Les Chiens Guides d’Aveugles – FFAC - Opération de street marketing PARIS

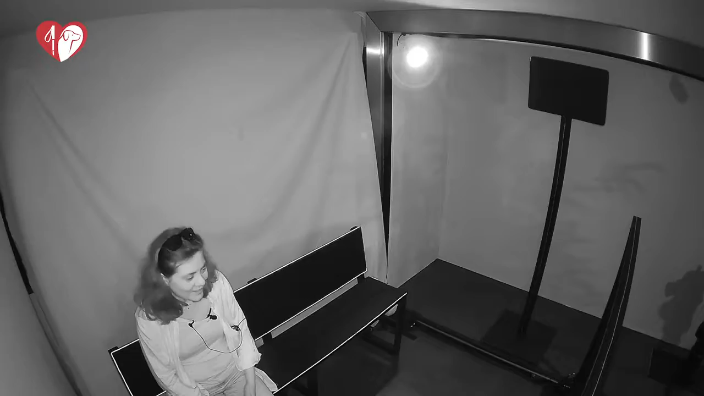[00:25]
bonjour alors comme vous voyez il ya une personne qui est donc coincée sur ce banc dans le noir absolu donc à vous d'essayer de la guider jusqu'à sportique je crois qu'on a quelqu'un peut-être pour
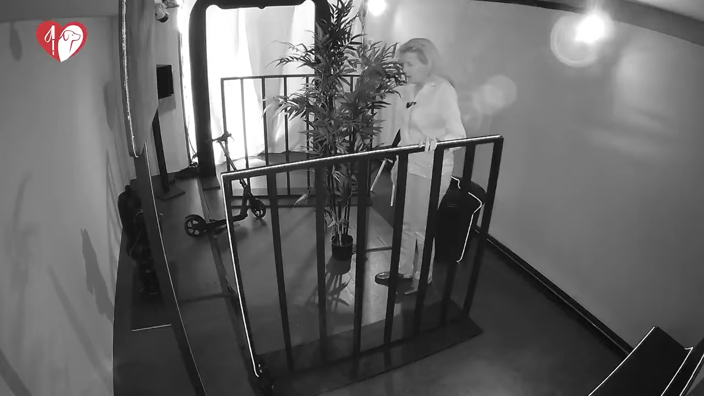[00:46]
tournez vous un petit peu sur votre droite tomber dans quelque chose à d'un siège
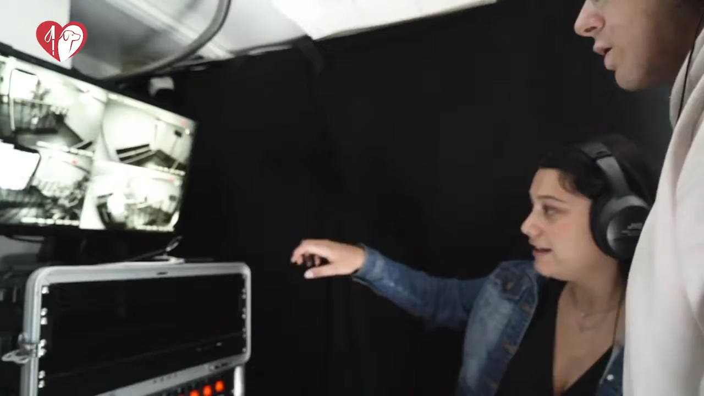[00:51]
maintenant vous allez avoir un obstacle devant vous à droite à droite à droite attention
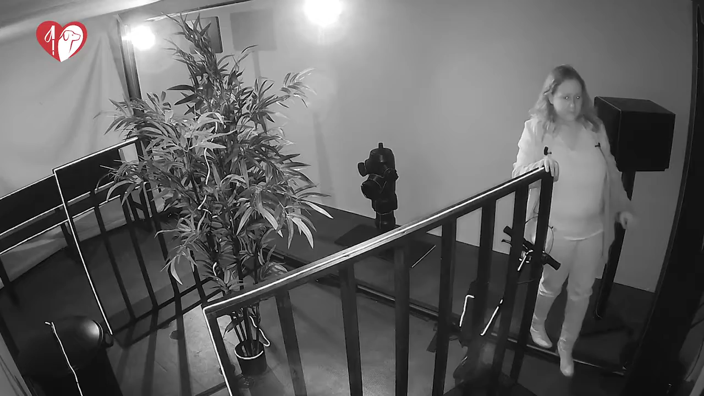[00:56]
attention à l'autre côté non attention